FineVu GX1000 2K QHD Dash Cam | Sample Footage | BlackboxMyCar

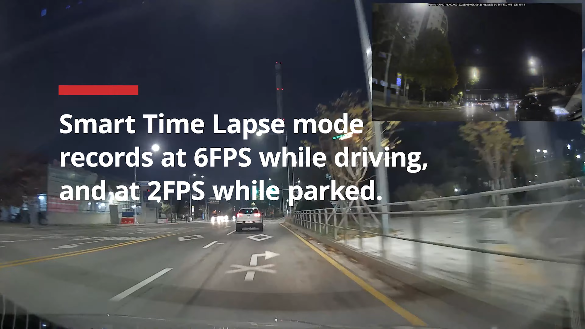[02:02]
it can hold up to 128 gig microSD card. But with this, the GX1000 also brought back our favorite feature, smart timelapse from its predecessor, the GX300.
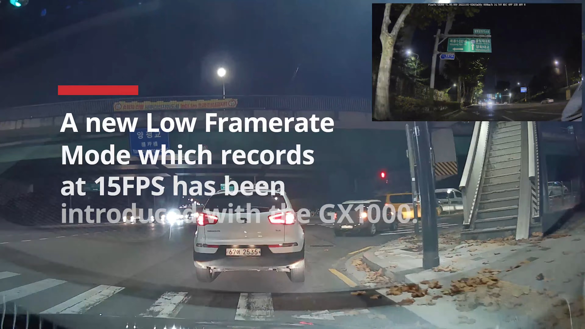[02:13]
This feature is designed to maximize your SD card storage space by allowing you to record up to 5 times more footage. It's very versatile, and we're so glad FineVue kept this feature.
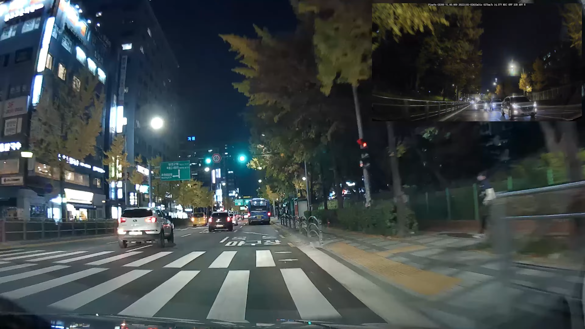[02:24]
And even more so, they've included a new recording mode called low frame rate mode, which records at 15 frames per second for both driving and parking modes.
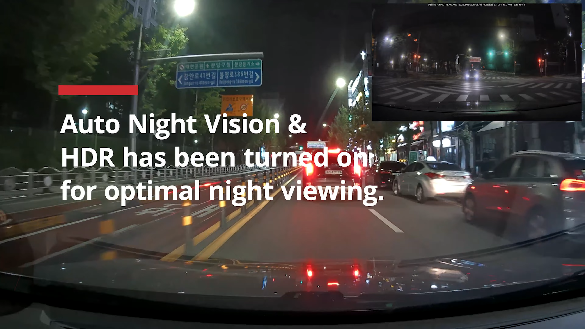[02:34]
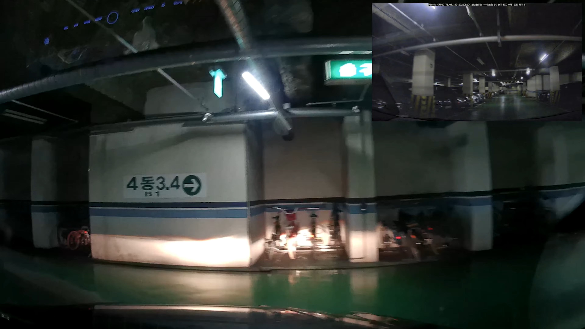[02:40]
Moving on to the nighttime footage, the GX1000 comes with FineVue's auto night vision that allows you to record clear and balanced video in tough-to-capture environments like nighttime, underground parking lots, tunnels, as well as bright daylight,
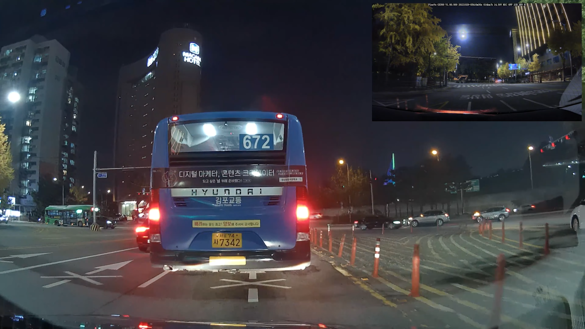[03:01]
automatically tuning color and clarity for optimal viewing quality. Let's take a look at some more nighttime footage.
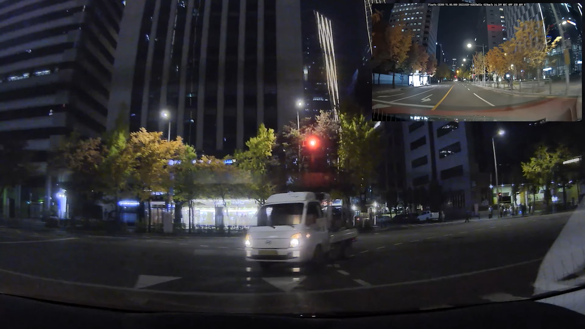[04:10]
So, last but not least, let's take a look at some nighttime rear footage. 2K QHD in the front, 2K QHD at the back.
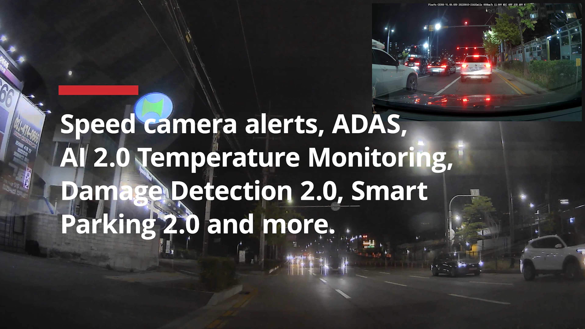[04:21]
With the FindView GX1000's highly enhanced image resolution, you can clearly capture more details such as road signs and license plates, which can be used as evidence in unfortunate incidents.
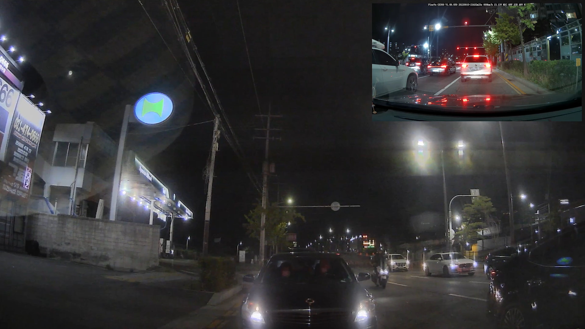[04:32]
FindView wants to protect you from these, so it has speed camera alerts to keep you informed on the fly. For an added layer of security, the GX1000 also included several new parking mode features called emergency recording, AI damage detection, AI parking mode, and temperature monitoring, providing you with all-around smarter assistance with real-time reports accessible via the FindView app.
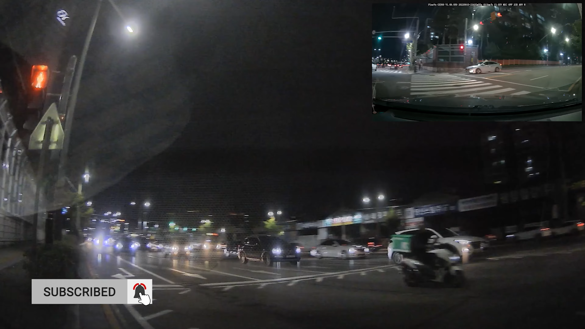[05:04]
And that's it. The features I've mentioned here are just a few of the bunch FindView has added to the GX1000.